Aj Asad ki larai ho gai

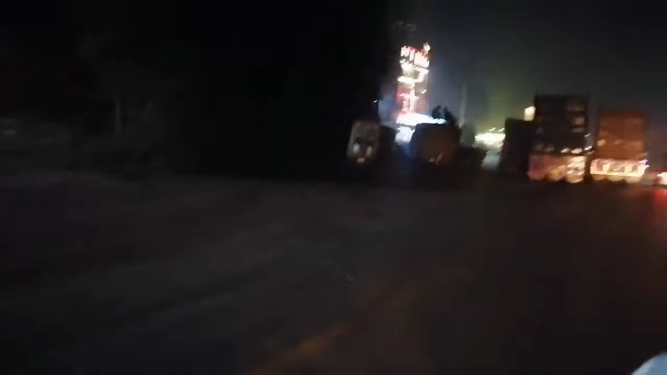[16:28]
कंटेनर खड़े हैं और किस वजह से खड़े हैं, ये देखिए पुलिस की गाड़ी है,
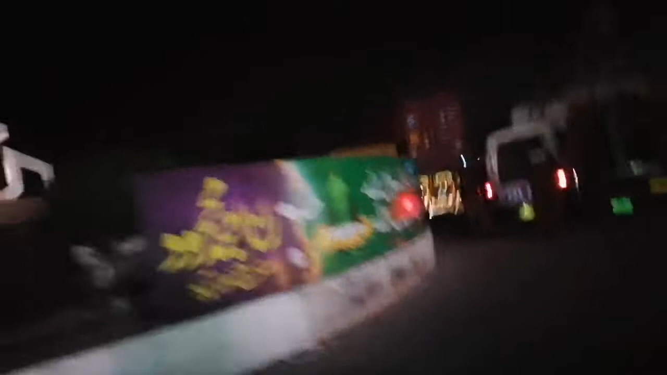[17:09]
उन्होंने मुझे देख लिया, वैसे पास नहीं था ना, ये देखें ये गाड़ियाँ भड़का रहे हैं, ये देखें जी। तो लगता है अहमद भाई सुबह चिकन काम तमाम हो जाएगा,